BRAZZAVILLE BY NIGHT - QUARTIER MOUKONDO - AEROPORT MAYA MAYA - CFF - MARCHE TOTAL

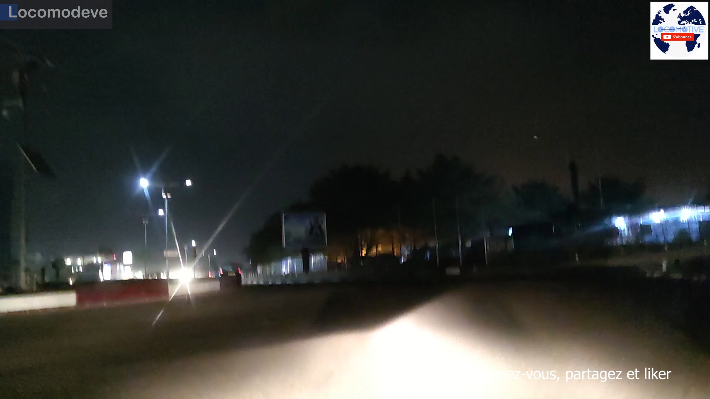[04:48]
Attention. Là, on va vers l'aéroport.
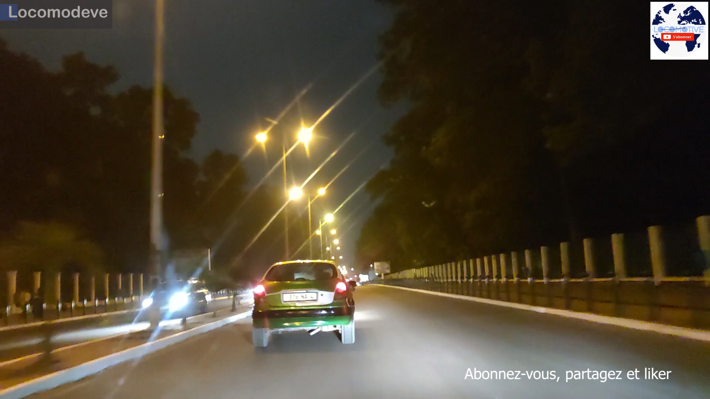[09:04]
C'est une moto, un truc bizarre.